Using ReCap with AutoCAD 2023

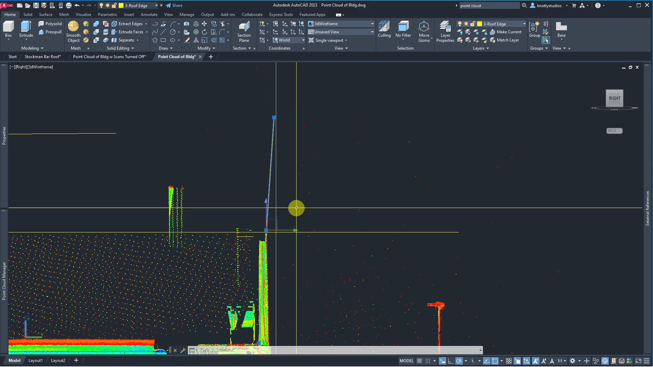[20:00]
This is pretty drastic. I don't think it has that. I would say it's big enough to be perfectly squared up. Or it grabs something else on the point cloud to extract that through. So what I'm looking at here is this is the one that I've been working with. And you can see how much detail went away from this so I could grab that face. If I try to grab this face with all those rafters on, it's just a nightmare.
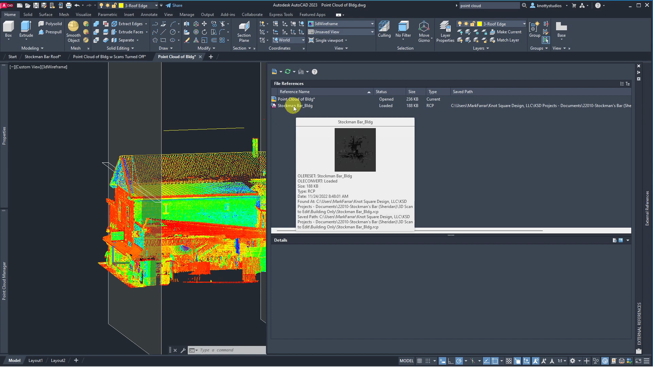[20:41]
and I am going to unload this. These are the lines that I've been finding so far in this project.
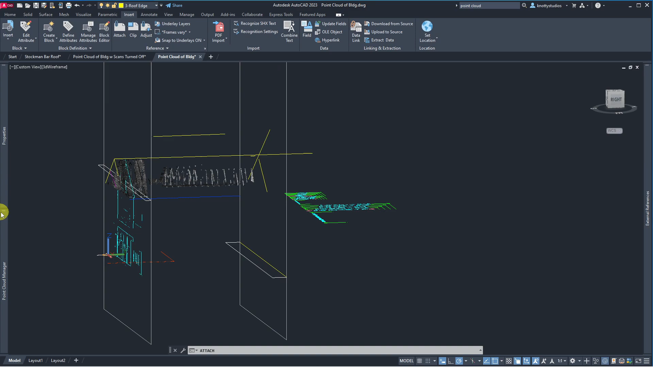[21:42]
So I'm going to hit OK, and there it is. That's the one that we cut all this stuff out of. So I did all that work, and
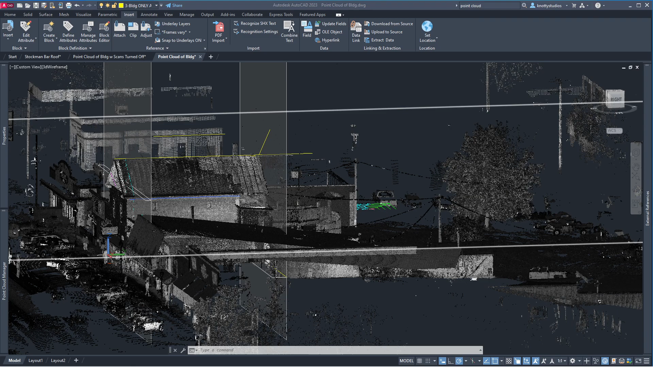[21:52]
reduced it to this. I read all the buildings around it, and then brought it in, and it's all back. So this is a whole different deal, where the only thing you can do is grab the point cloud itself and come in and just reduce its size and bring it down to what you're looking for, at least as close.
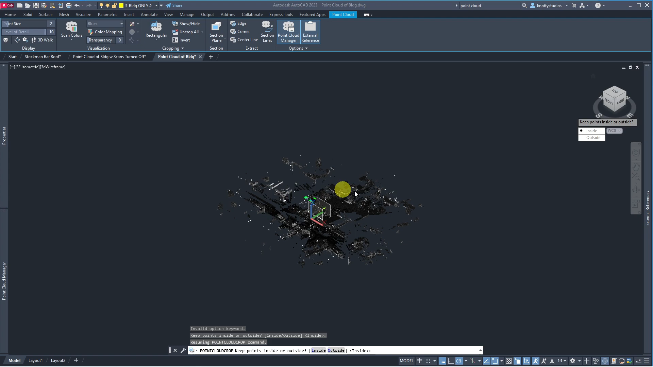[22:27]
Okay, so this is the scan I brought in. Hopefully that was on the right screen.
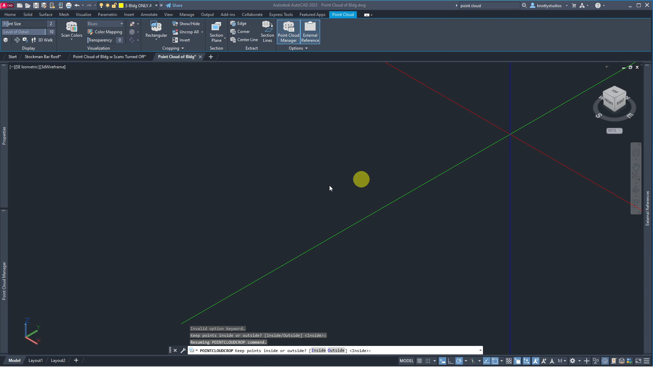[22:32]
I really don't like it. So I'm trying not to. But as you can see, if it didn't show,
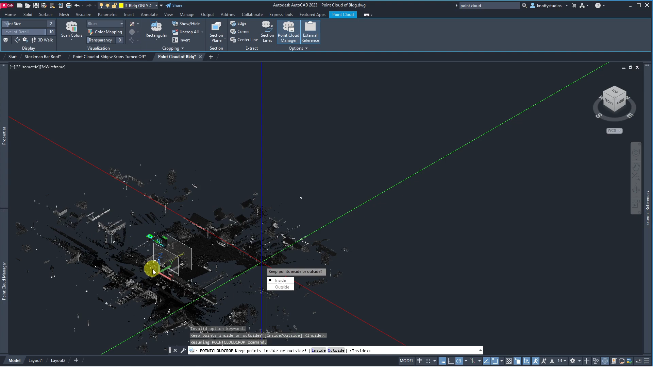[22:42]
and I was talking while on the other screen, this is what I just brought in from the lesson when I cut all this stuff out. I've got the whole scan back. So you don't gain anything.
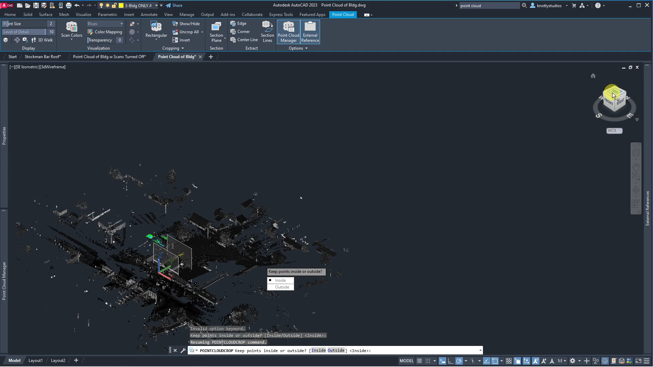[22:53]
I'm going to go to the top view. I'm going to zoom in.
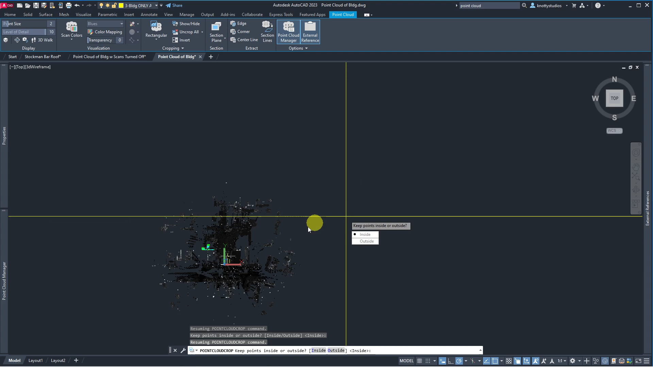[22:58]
A little funky when she's large.
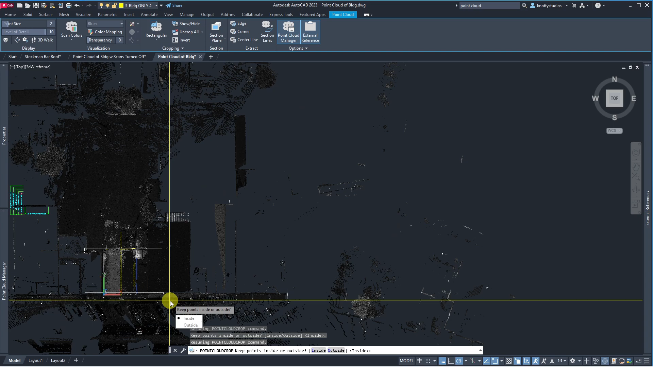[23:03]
Was that 3D mouse coming really handy down now? Okay, so I'm gonna get down. There's a tiki up in the back. Let's just reduce this right now. So you're gonna come to this rectangle, and this is the limit, basically, of what you're gonna be able to do. And I'm gonna go from there.
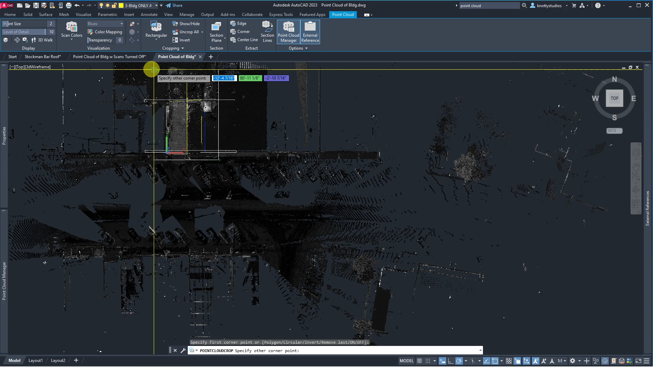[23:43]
For now, I can make this smaller than two. I want the back of that. Got the whole bottom frame for the little that building over here. And that's what I got.
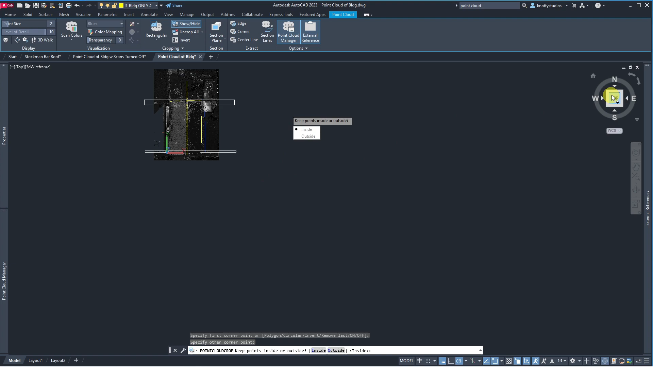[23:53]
So now when I come back to this thing, I'm back down to it.
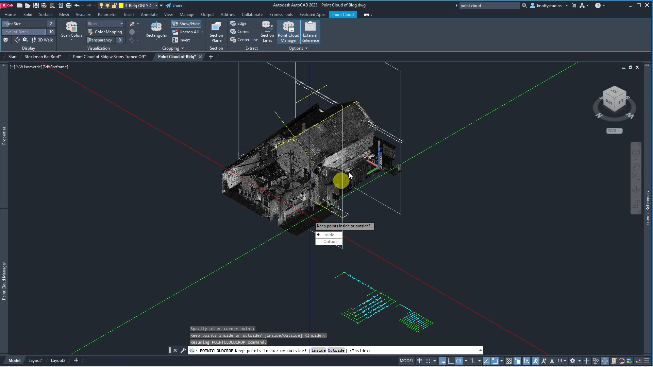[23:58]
And then, you know, you can change your view style back to
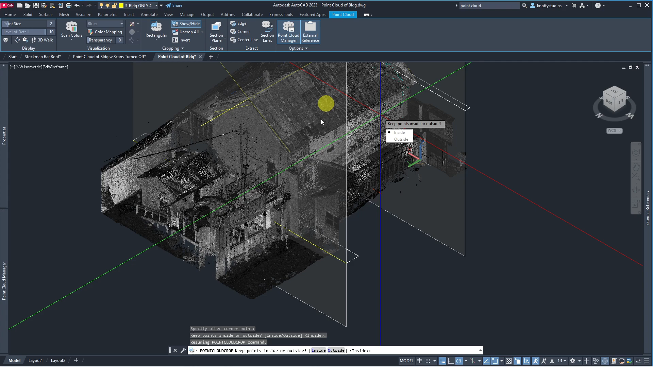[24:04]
But yeah, all this information back, I can make it tighter here, but I can't go and do that specific trim out that I know of.